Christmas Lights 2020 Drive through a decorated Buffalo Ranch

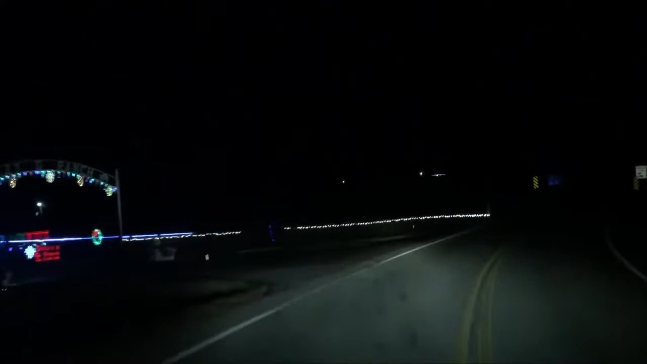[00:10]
lights it's a buffalo ranch they actually raise buffalo here